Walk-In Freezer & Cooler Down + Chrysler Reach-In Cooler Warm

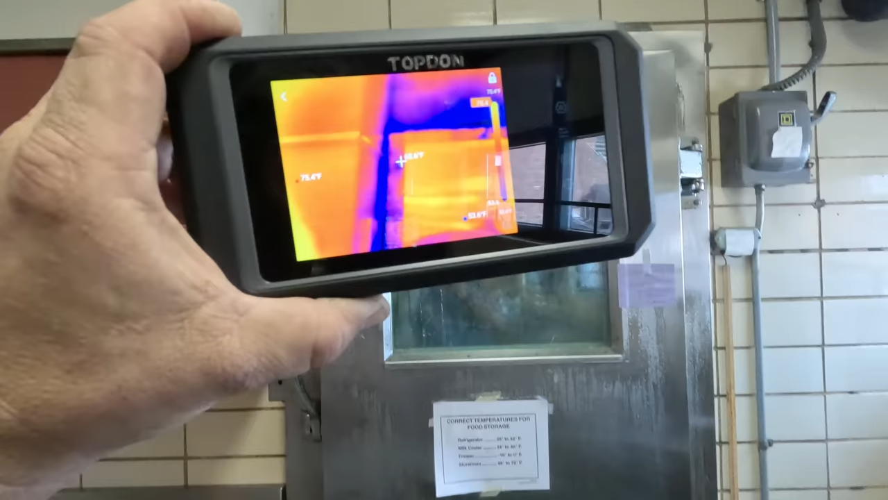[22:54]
top don uh it's got a few different things on there pretty cool
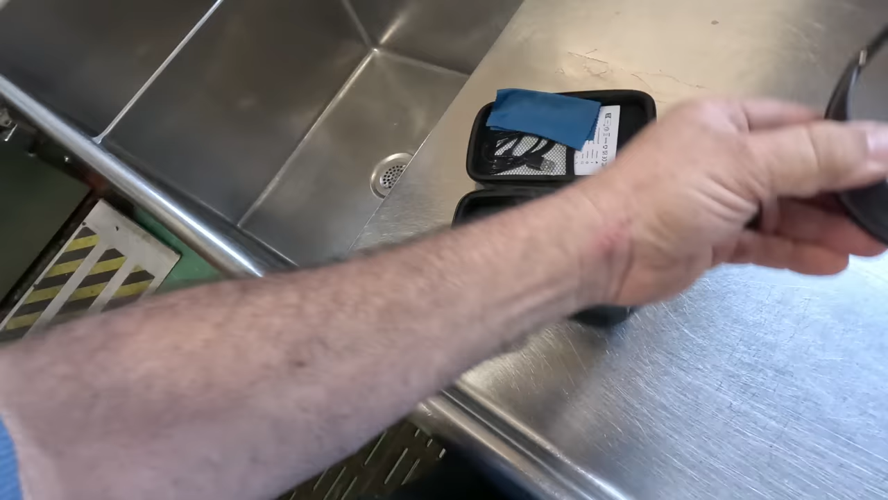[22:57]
hit it up swipe up you've got your temperature monitoring
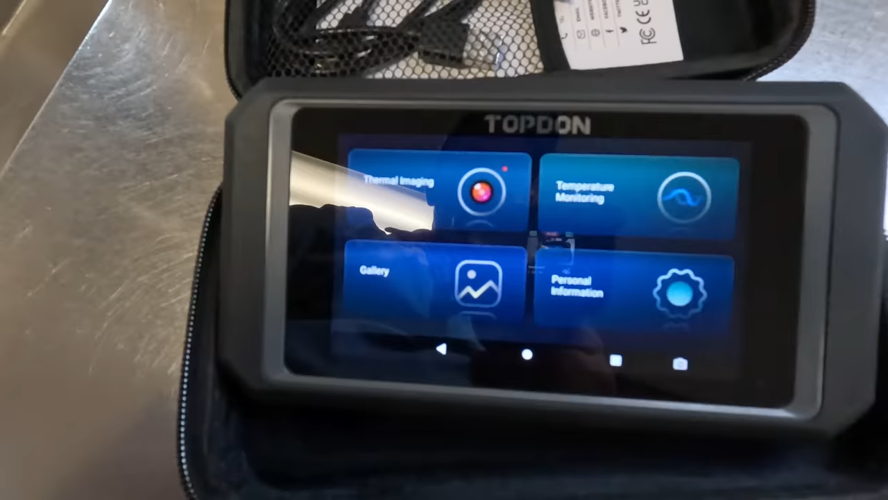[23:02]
always a glare no matter what you do personal information gallery so you
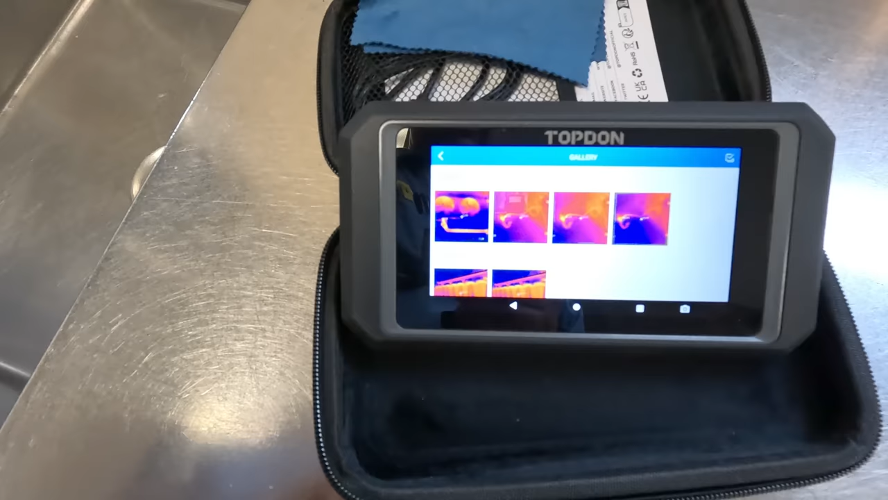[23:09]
can go into calorie so there's the heat tape and stuff you can zoom in on it real simple
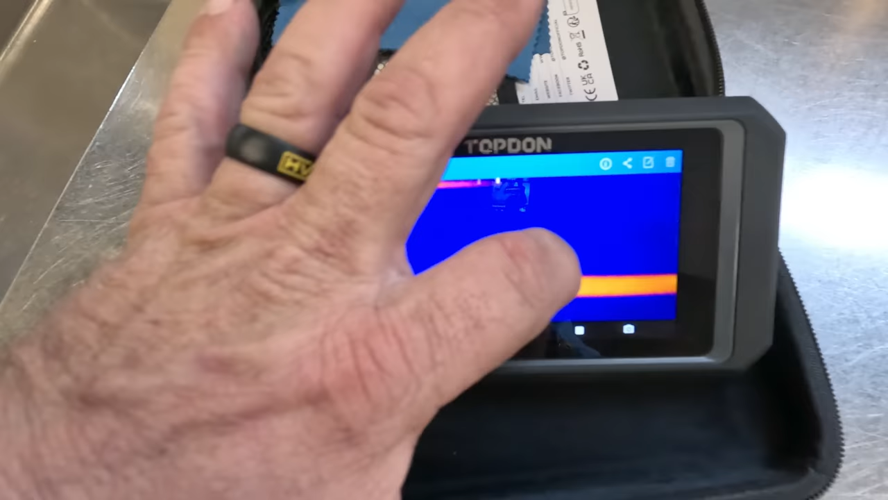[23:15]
easy boom boom boom this does have a wi-fi and
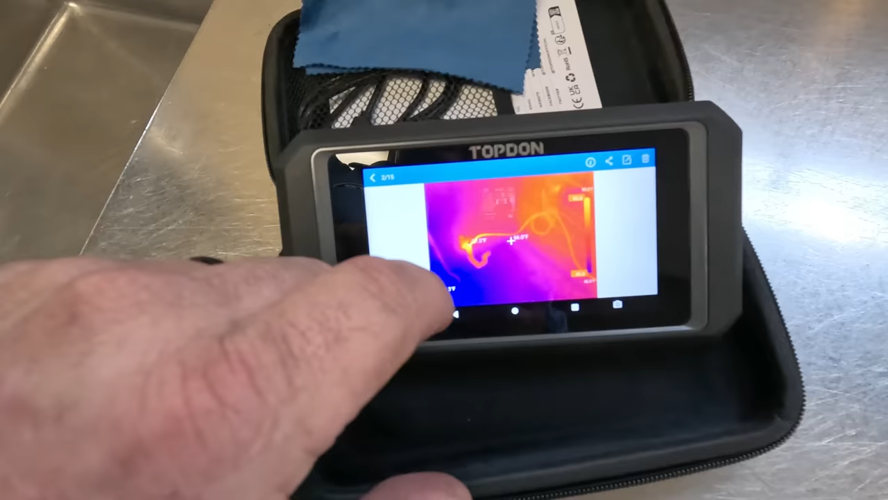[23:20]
pretty much all the same features my other ones have got and like i said it's a little cheaper so i'll